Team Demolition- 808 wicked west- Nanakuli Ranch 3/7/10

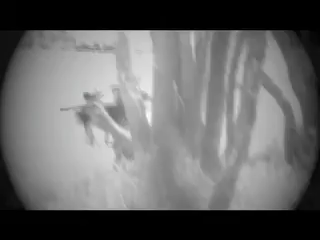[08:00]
Dylan. Yeah. You have to target him. He's not looking at us right now. Tell me when it's clear. Okay, he's... Okay, one guy out.